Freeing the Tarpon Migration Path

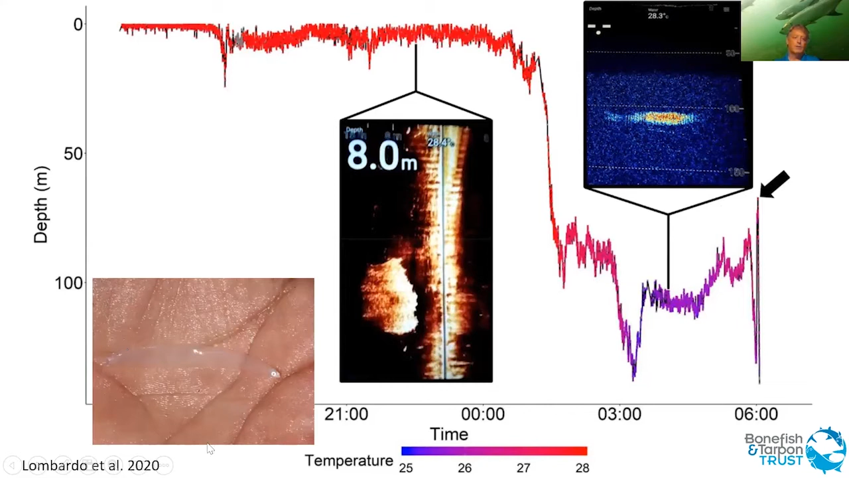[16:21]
On screen: depth 8.0 m
You can see the school of bonefish. There's probably about, uh, six to 8,000 bonefish. And as I said, this is a bonefish larvae. You can see it's very similar to a tarpon larvae. Um, and we think that they're spawning at these depths to deposit the larvae, uh, at those depths because, um, the difference in water temperature that's very sudden that you can see here, um, at around 300 feet, causes a change in the density of the water. It's less dense or lighter on above 300 feet and more dense below.
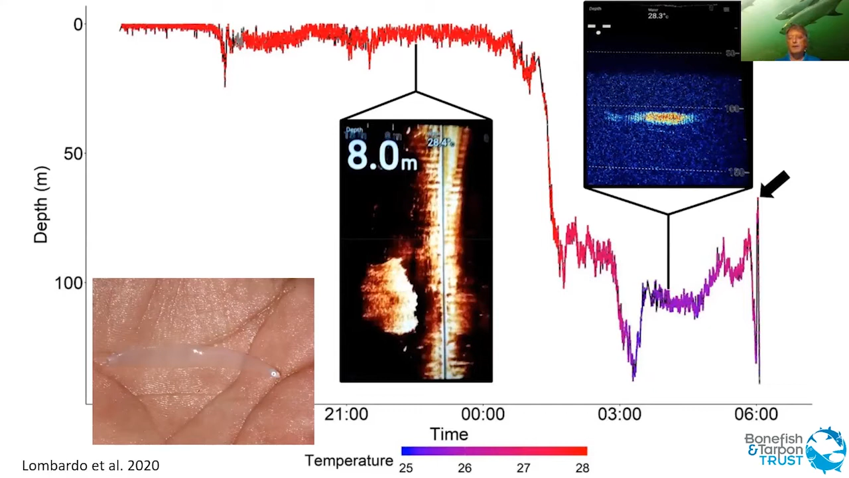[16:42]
On screen: depth 8.0 m
And we think that that allows those larvae to stay at that depth, uh, which is a good feeding area. Some offshore spawning for both of these species is very important.